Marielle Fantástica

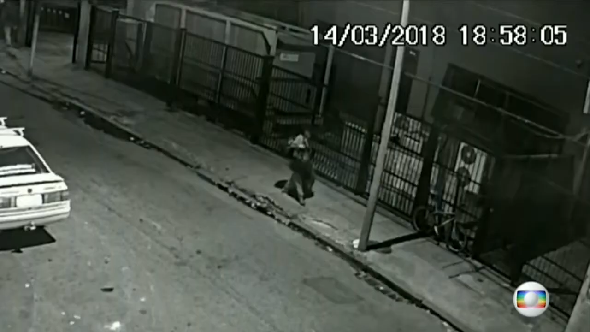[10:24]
Já estaria sendo seguida. Às 6h58, um carro Cobalt Prata para perto do local do evento. Sem vaga para estacionar, fica na saída de um beco. Ele chegou e apagou todas as luzes. É um carro todo sufilmado.
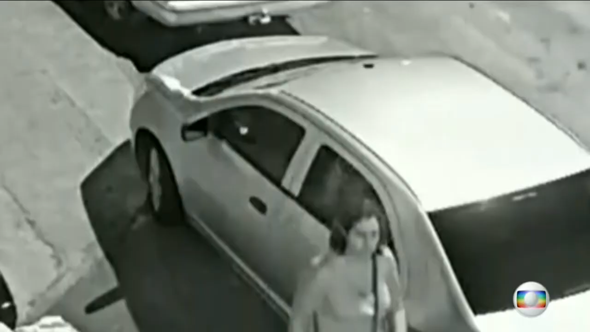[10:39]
Dá para ver uma luz dentro do carro. Se trata de um telefone, de um aparelho celular.
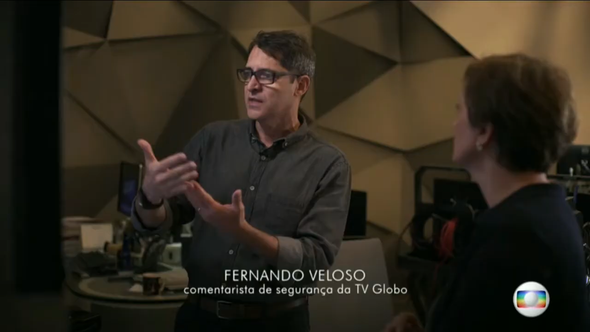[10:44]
E a oscilação da imagem pode indicar que o operador ali está mandando mensagem, ele está usando esse aparelho.
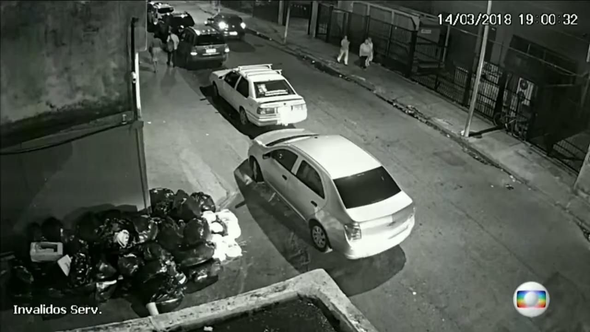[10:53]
2 minutos depois, o carro dirigido por Anderson passa pelo dos prováveis assassinos. E também, sem encontrar vaga, para um pouco à frente.
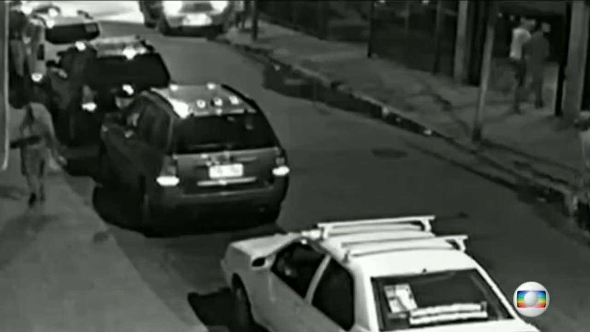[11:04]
Marielle e mais 2 pessoas descem e entram na Casa das Pretas. Anderson volta de ré na contramão e quase bate no carro dos supostos assassinos, antes de parar, já fora do alcance da câmera. Hipoteticamente, se tivesse havido aí um esbarrão no carro, isso possivelmente poderia ter suspendido ali a operação que eles estavam executando,
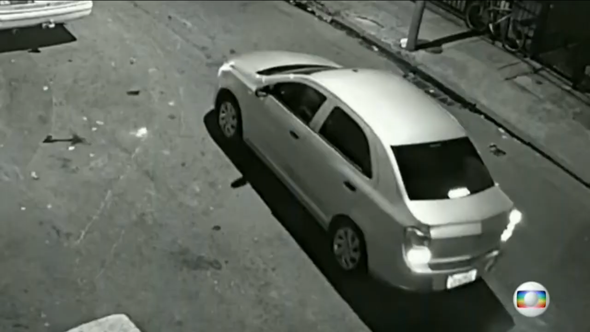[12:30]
Assim que abre uma vaga, o Cobalt muda de lugar, deixando espaço para sair rápido se precisar.
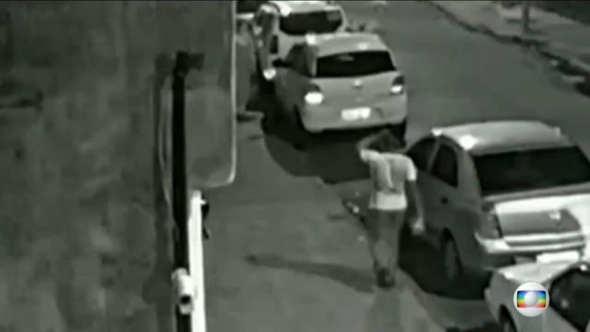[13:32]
Às 21h03, a vereadora sai da Casa das Pretas. Ela, que sempre andava ao lado do motorista, decide ir atrás com a assessora. O carro parte. O Cobalt segue, sem acender nenhuma luz, nem dar sinal. Freia para deixar passar um carro preto e avança, ainda de luz apagada. Logo depois, vemos outro carro prata passar. Um Logan, que estaria com placas clonadas.